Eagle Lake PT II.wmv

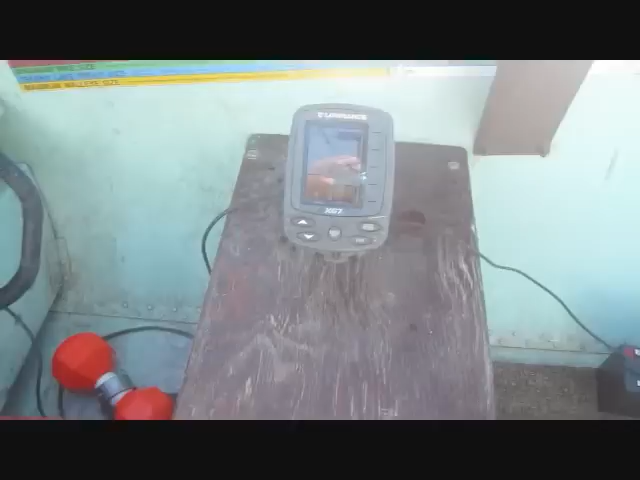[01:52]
I wonder if I can capture a fish coming off the bottom to have a look. I don't know.
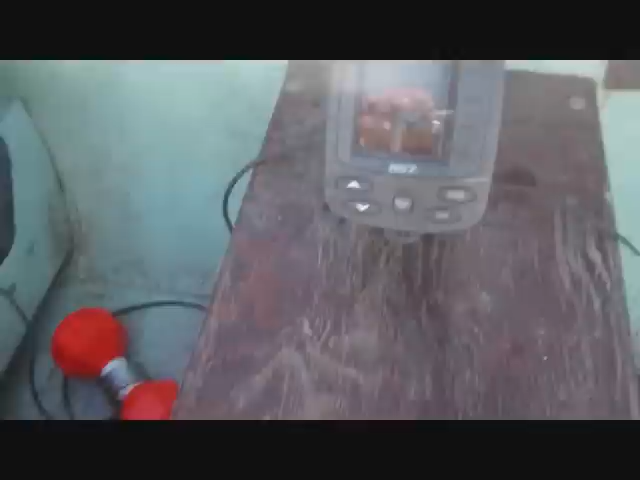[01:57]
Let's see. Yeah, here's a fish and he's looking at it. He's coming off the bottom.
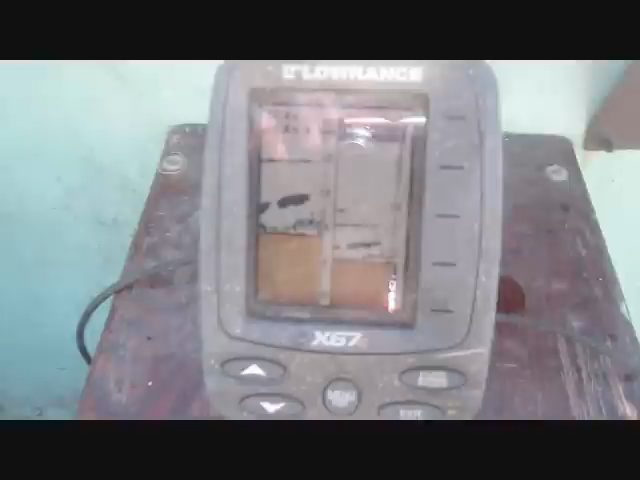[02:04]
I don't know if you can see my jig coming up there or not.
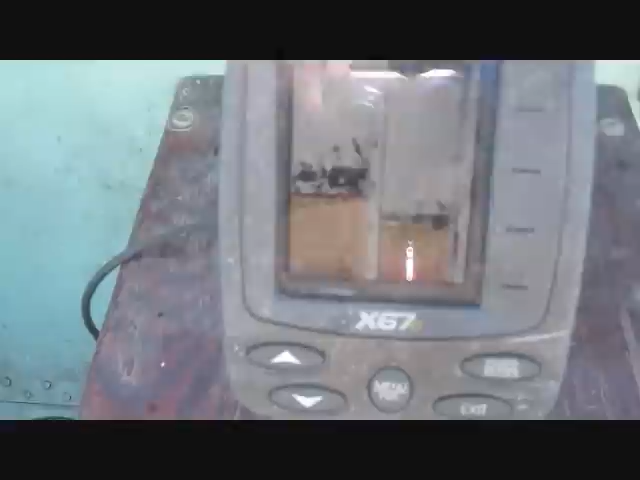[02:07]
I've got a whole load of bait fish down there now. There's a couple of fish on the bottom.
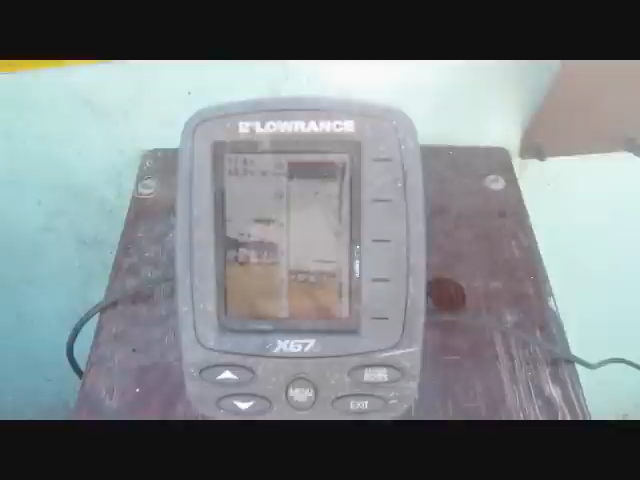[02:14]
It's like fishing X-Fox.
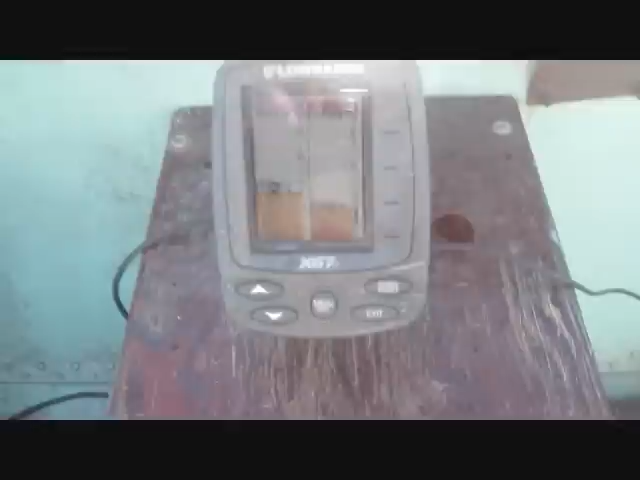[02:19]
Somebody was asking me what fish finder could you watch the fish come up and hit on?
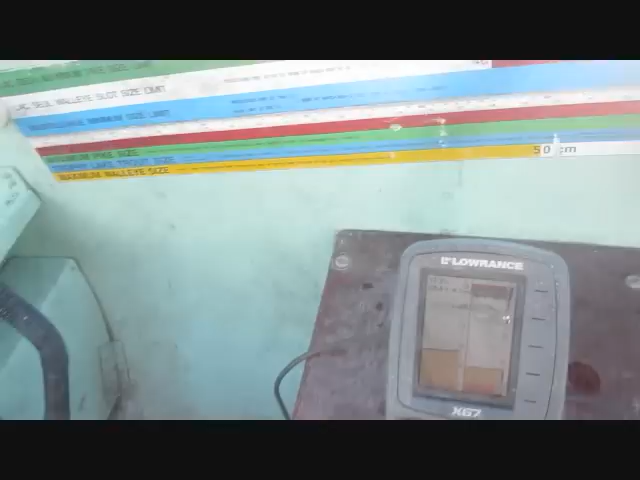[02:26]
And it's any old fish finder as long as it's, oh, there's one, as long as it's, uh, your jigs over by the transfer on mine anyway.
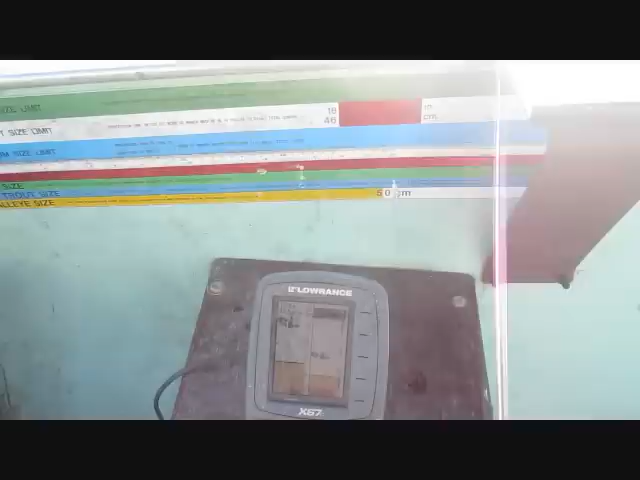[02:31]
Oh, I've got one on now. Hang on.
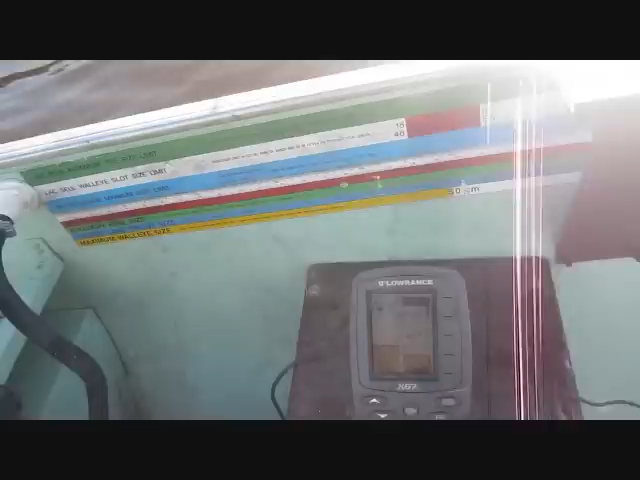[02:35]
Hang on. Oh yeah, there you go.